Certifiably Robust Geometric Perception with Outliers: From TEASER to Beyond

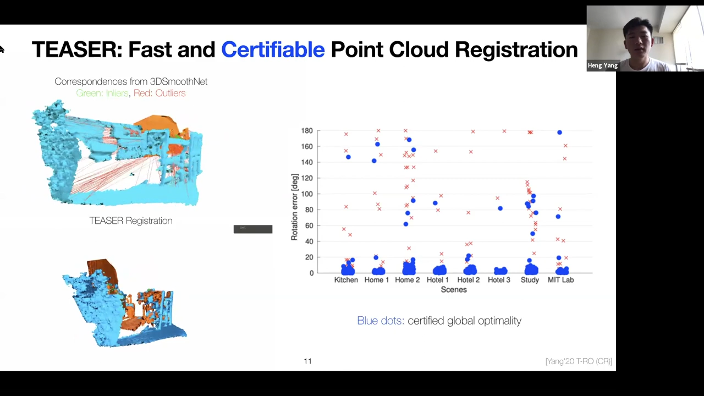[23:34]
most of the correspondences, too many of the correspondences are incorrect. In those cases, when you don't have enough inliers, this case will these kind of weird cases will happen.
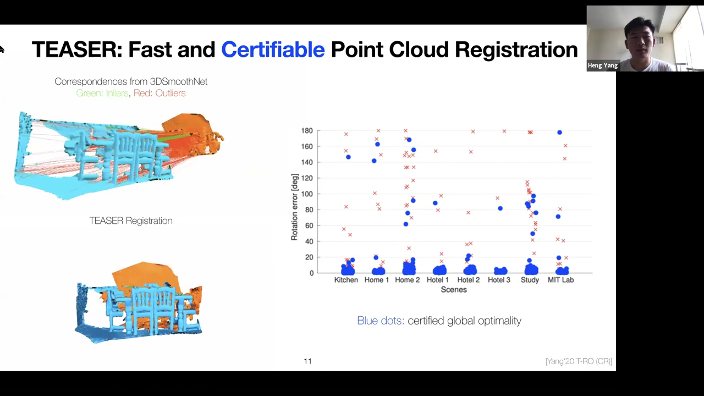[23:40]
But we believe that with a more powerful neural network, these solutions will be these problems will be resolved.